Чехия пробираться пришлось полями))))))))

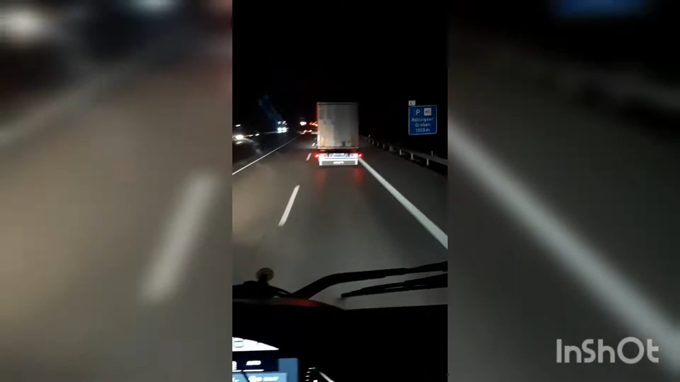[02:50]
так вот она уже потемнело все работаем одному дела вон едет и тянет караван такой караван что сзади он смотрите ему уже не знаем уже поморгал ему что только не делал он все равно так едет капец просто залетел
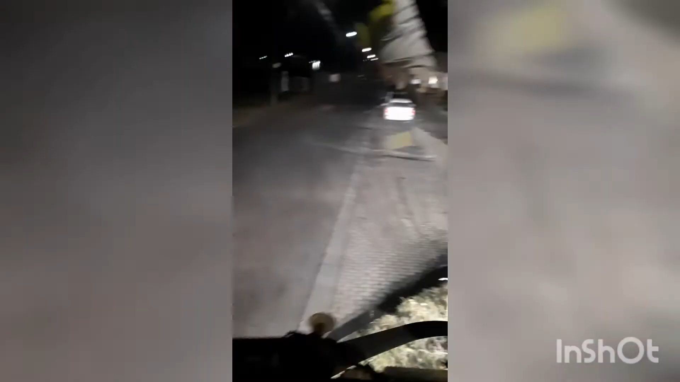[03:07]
я в такую вот промзонку ребята видите все как бы
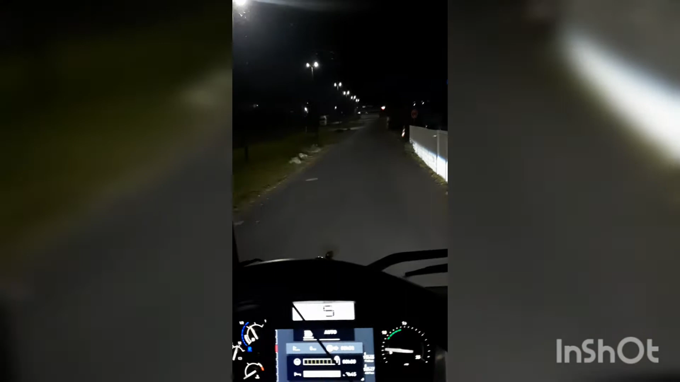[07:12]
видите уже все уехали никто не тронули меня не выгнали 5 утра поехали там
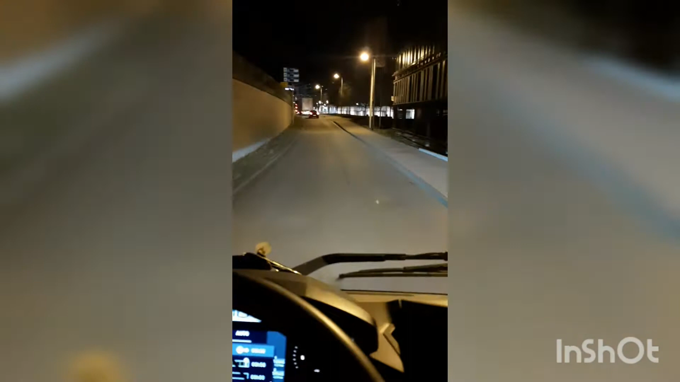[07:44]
но вот мы через город немножко еду потому что так здесь автобан закрыты они пустили нас вот этот автобан его делают мы под ним вот проезжаем
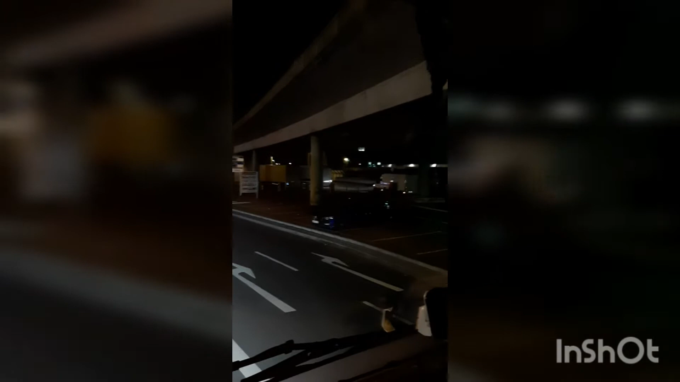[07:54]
вот в этом городочке сейчас будем выскакивать опять на него объехали люди